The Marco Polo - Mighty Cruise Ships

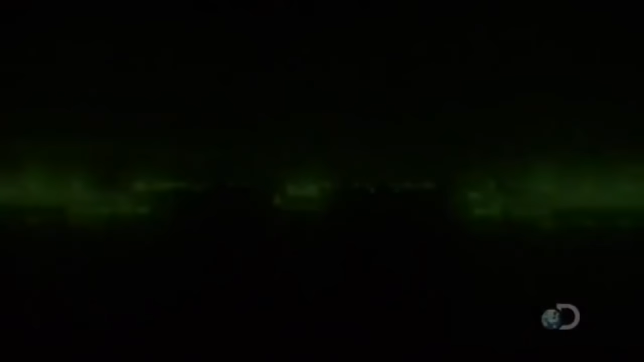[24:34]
It's 4:30 in the morning, and the lights of St.
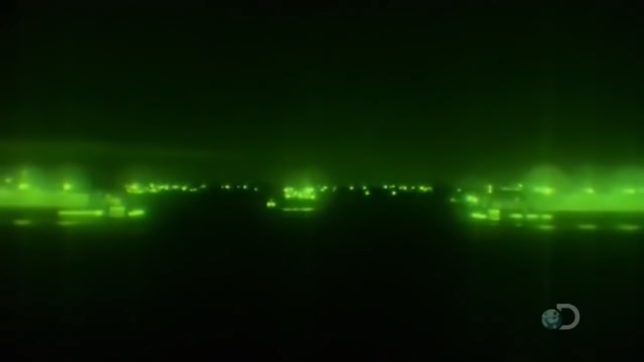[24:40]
Petersburg appear oh so close. But the crew of Marco Polo still faces a tricky 3-hour navigation.
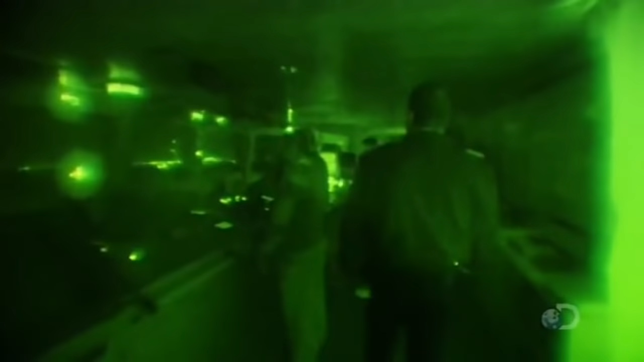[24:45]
So the lights are dimmed on the bridge as they watch out for channel markers.
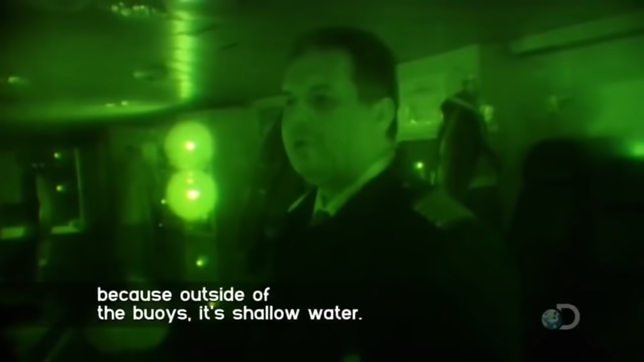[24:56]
We have to stay in the middle because outside of the buoys it's shallow water. Captain Rigas faces some tight 90-degree turns.
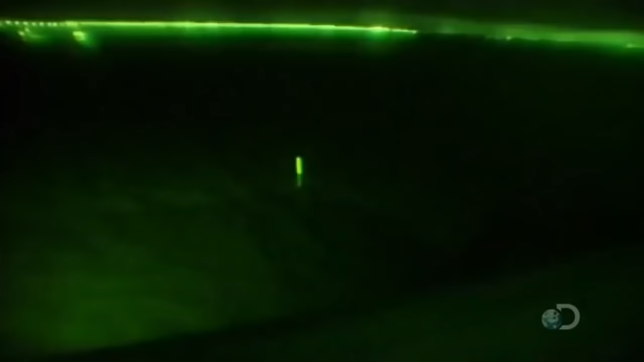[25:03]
But there's less than 40 meters to play with on either side of his ship as she moves through the buoys.
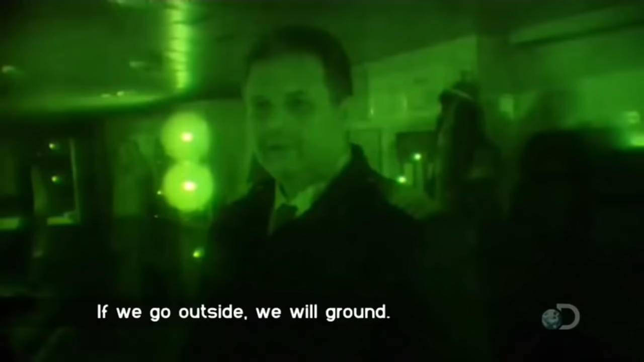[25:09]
If we go outside, we'll ground.
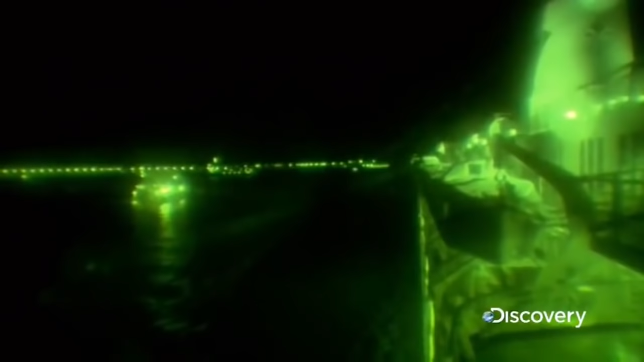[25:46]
Petersburg, Russia. She's less than a kilometer from the pier.
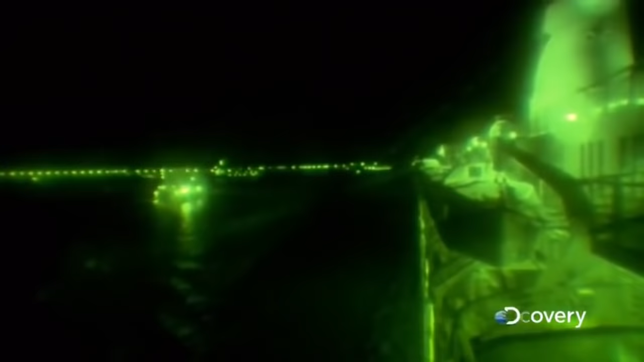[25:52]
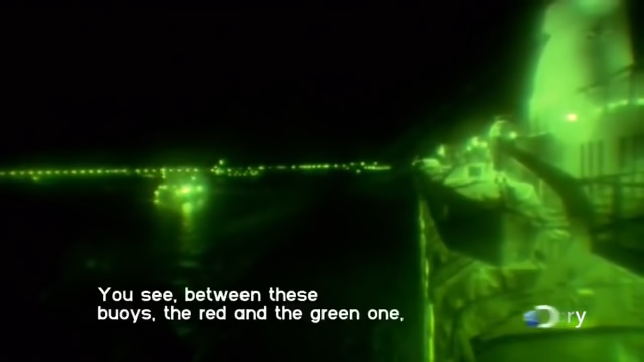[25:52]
You see, between these buoys, the red and the green one, it's only 100 meters.
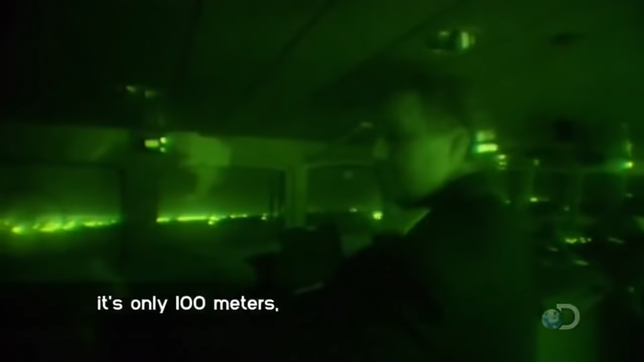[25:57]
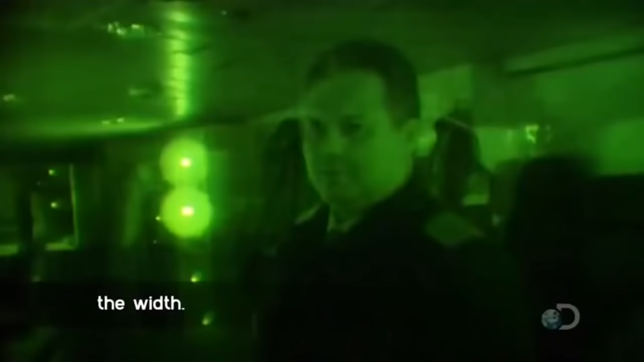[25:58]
The width.
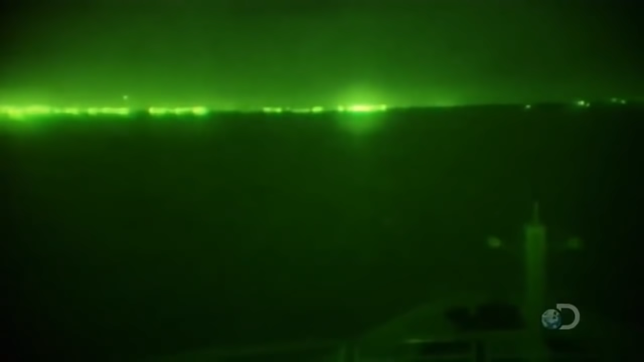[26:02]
There are very shallow waters on either side of the passage.
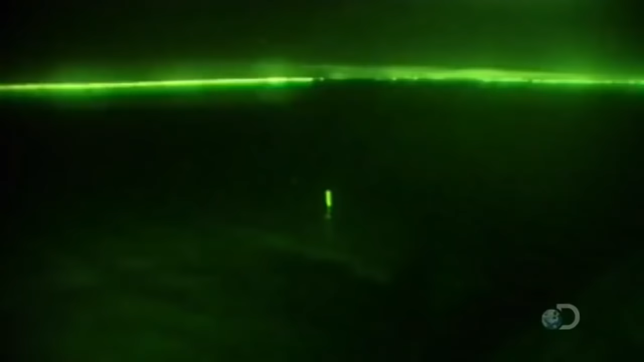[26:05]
One wrong move, and the ship could run aground.
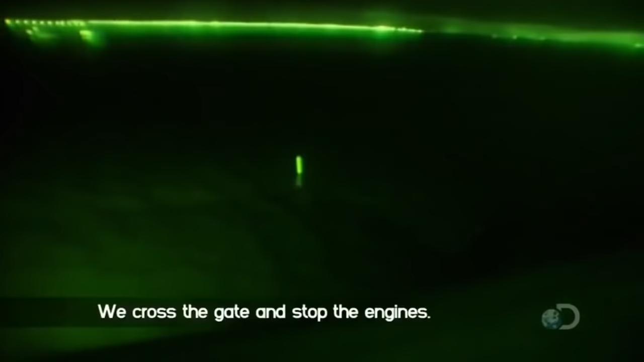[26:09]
We cross the gate and stop the engines.
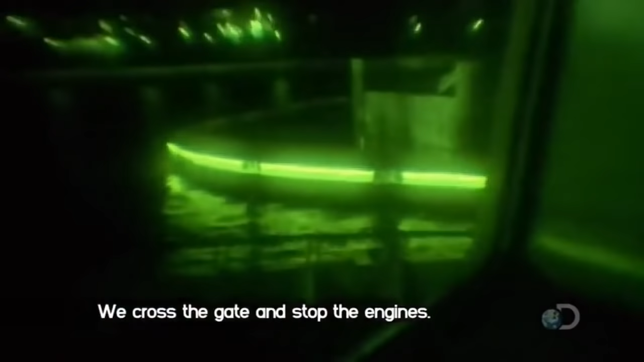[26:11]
But the captain has been forced to navigate mostly on his own.
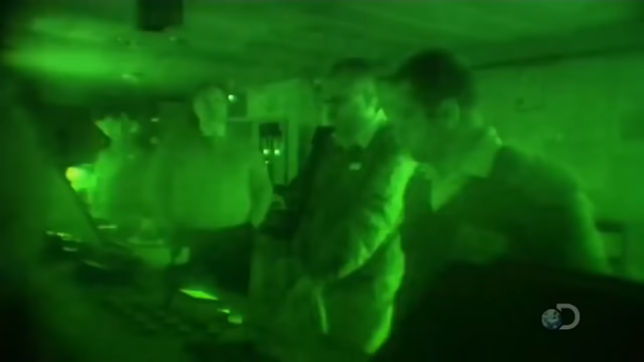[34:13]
Now it's lights out as they gear up to navigate through some really thick pea soup.